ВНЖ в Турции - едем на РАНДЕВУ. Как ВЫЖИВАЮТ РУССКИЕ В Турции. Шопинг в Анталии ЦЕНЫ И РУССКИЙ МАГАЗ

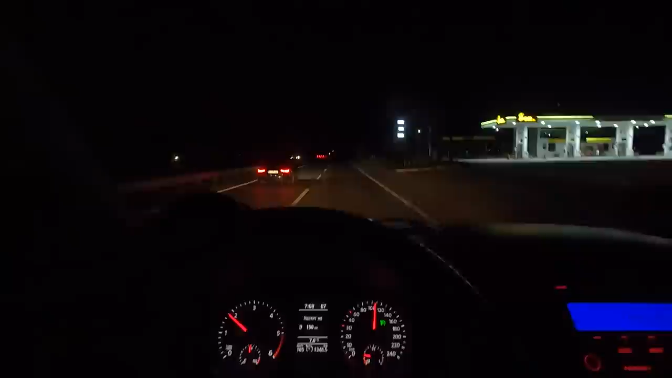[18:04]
Вообще темнота. Я не знаю, во сколько здесь рассвет. Вместе с вами сейчас посмотрим чуть позже. А к тому, что даже нет смысла вставать в 7 либо 8, потому что делать, все равно темно. Видите, влево-вправо полнейшая темнота. До Анталии 50 километров осталось.
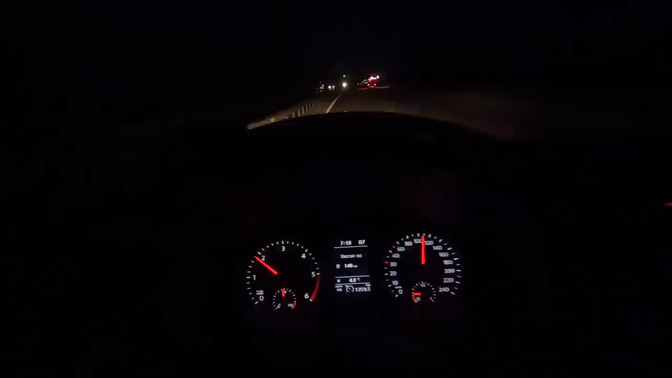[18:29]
Прикиньте, к Анталии подъезжаем, 30 километров осталось. Загорелось, что сейчас 4 градуса, и моргает снежинка, типа осторожней, гололед, представляете? Нифига здесь, как упала температура резко. Выезжали, было 9. О, смотрите, 3,5.
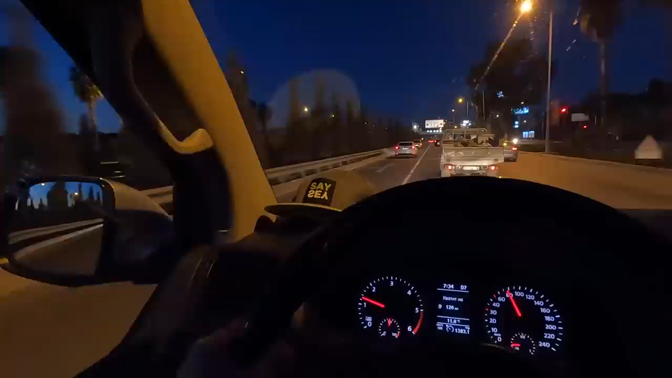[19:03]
Это какой-то аномальный участок, в общем. Я вспоминаю, сколько раз мы его проезжали. Там всегда температура ниже. Не знаю, с чем это связано.
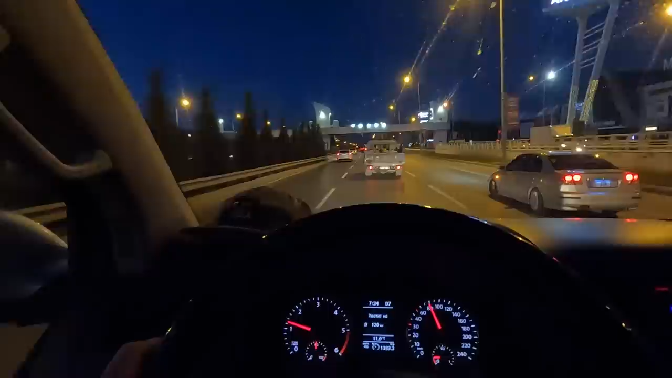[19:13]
Анталия Молл справа. Так, мы подъезжаем. Вот тут справа огромная жандармерия.
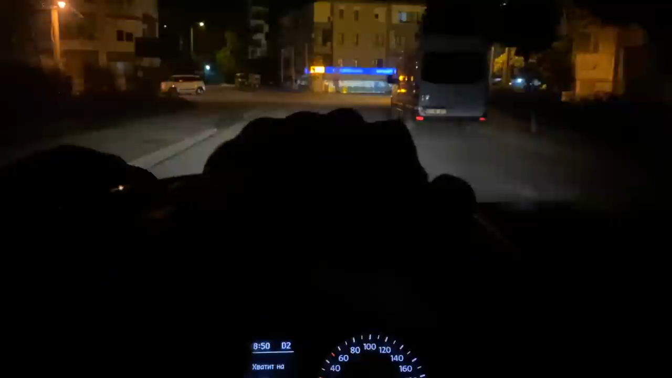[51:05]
Видите, пока подъезжаем, уже вообще полная темнота.